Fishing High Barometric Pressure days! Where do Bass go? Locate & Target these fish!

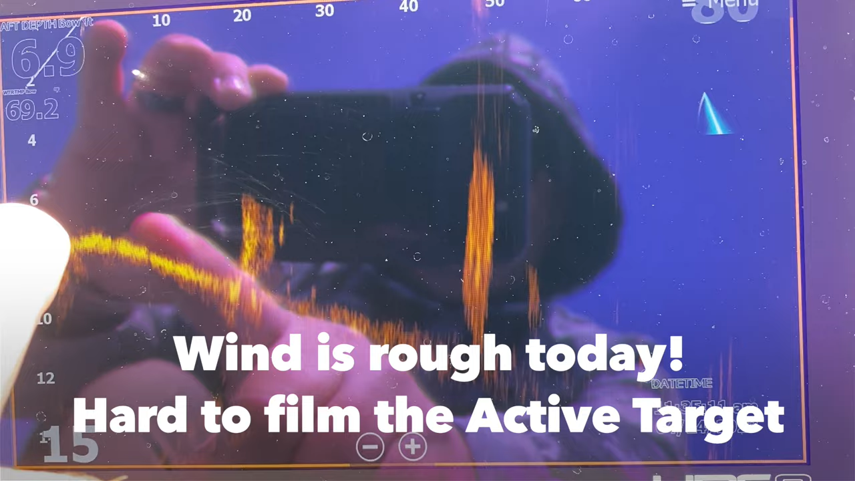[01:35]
All right, let me, all this structure down here, it's got fish in and out of it.
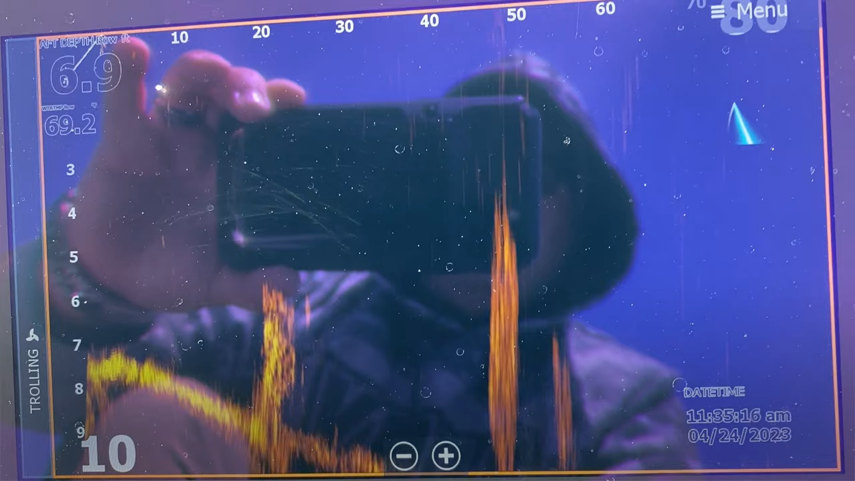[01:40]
All right, we've been throwing worms in there,
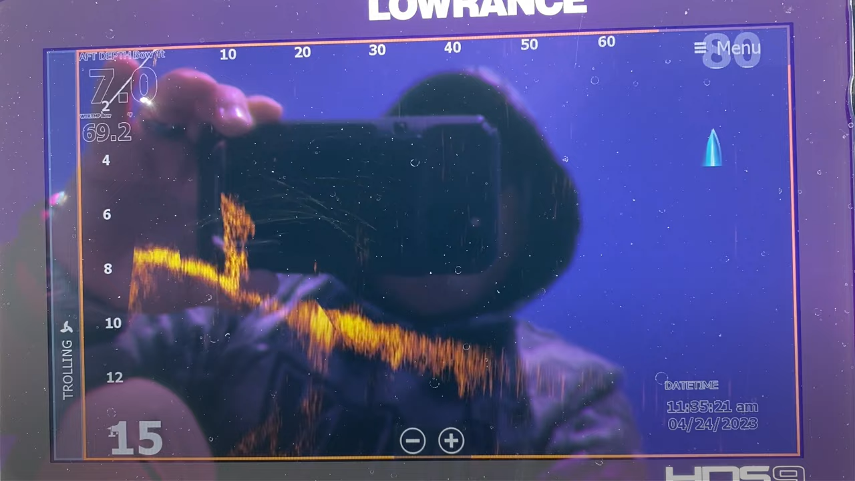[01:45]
shaggy head style, putting a trick worm on a shaggy head hook,
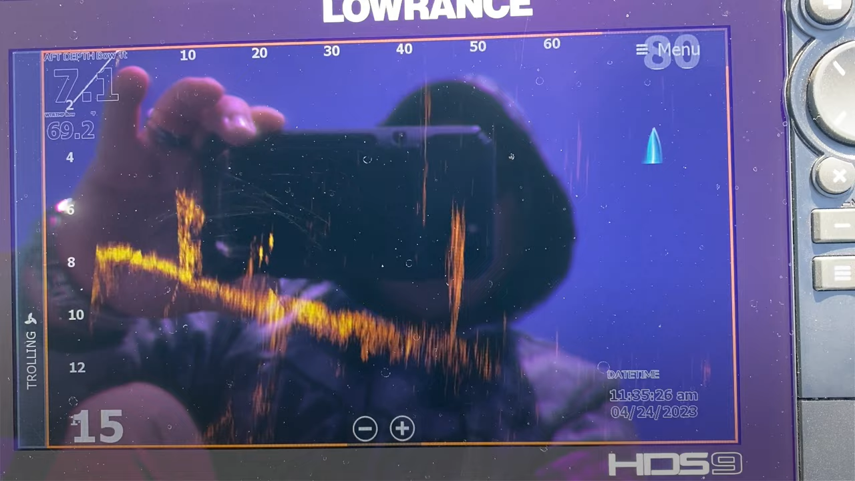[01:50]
I'm picking fish off, weeding in and out of there.
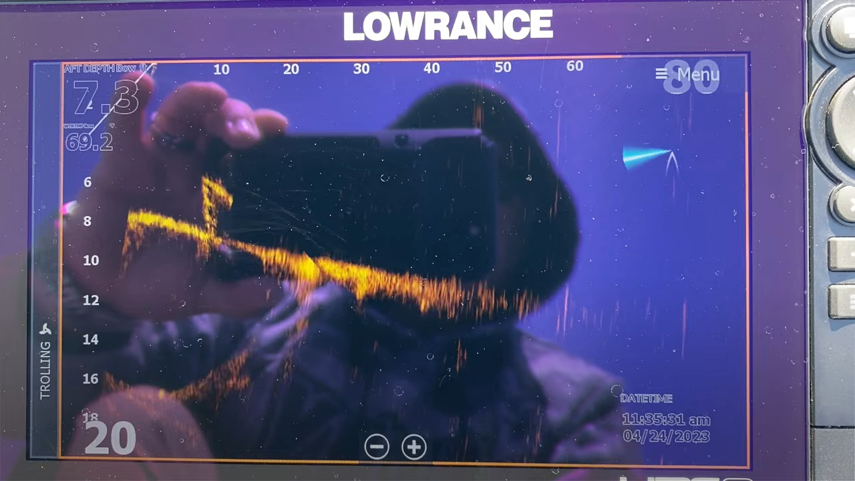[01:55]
You can tell the water is,
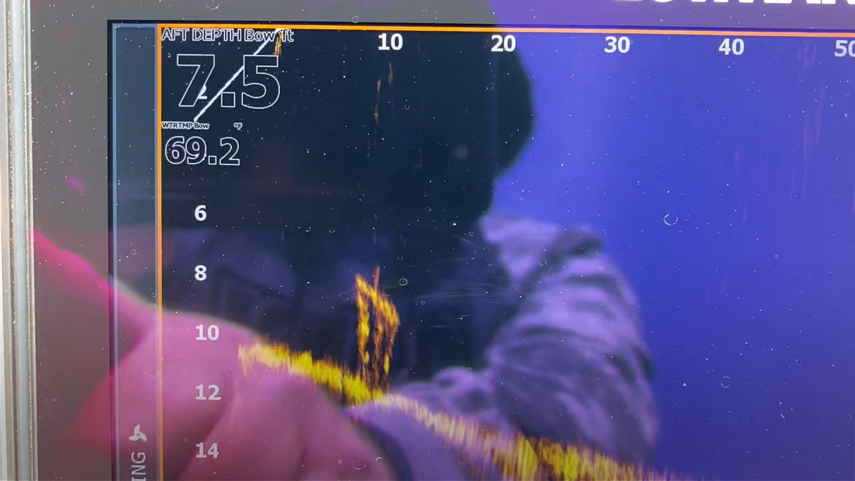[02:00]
On screen: depth 7.5 ft
according to surface stints, almost 70 degrees, 69.2.
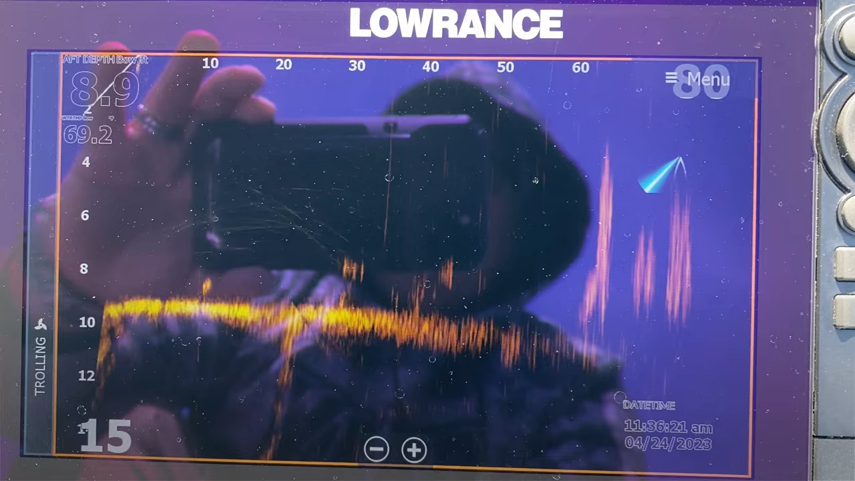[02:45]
Oh, there's another load of them right in there. All sorts of stuff.